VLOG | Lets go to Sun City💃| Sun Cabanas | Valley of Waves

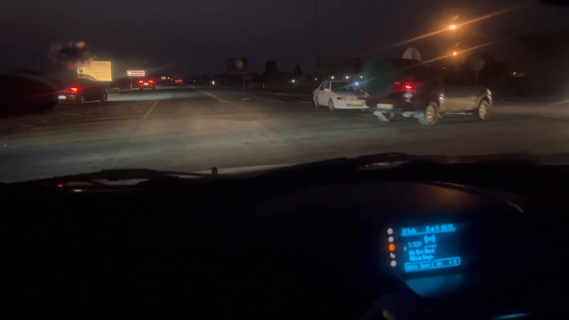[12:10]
It's literally 6:30 now and it's so dark. We did not even think we would be here this late. We can't even see clearly, but anyway, tomorrow you guys will get full content of Sun City
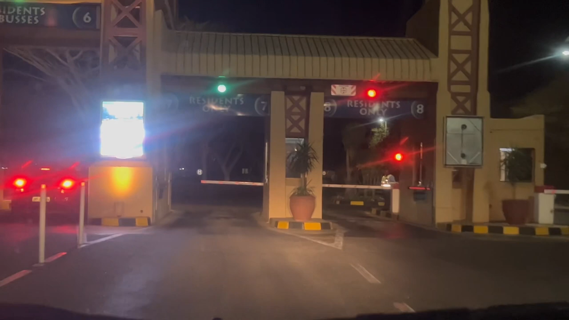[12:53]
It feels like gorgeous city, right? Oh, we are residences.